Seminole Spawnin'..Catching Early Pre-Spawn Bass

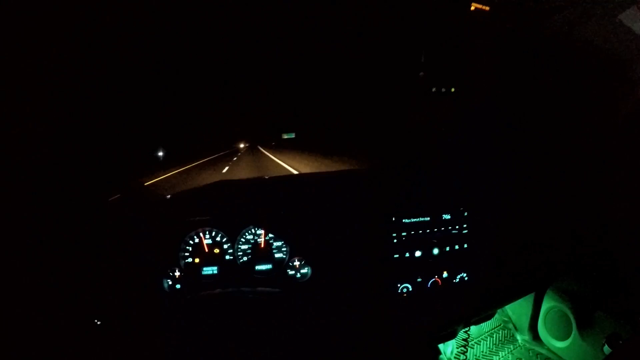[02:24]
Well, I met her at Murphy's restaurant. She said she was fresh from the farm. All right, good morning again, everybody. It's, I don't even know, 6-something again. We're headed west again on I-10 to Lake Seminole. So, meeting my dad over there today. So we're gonna have hopefully a good day for you guys. Like I said, fishing been biting all week and moving up to the beds.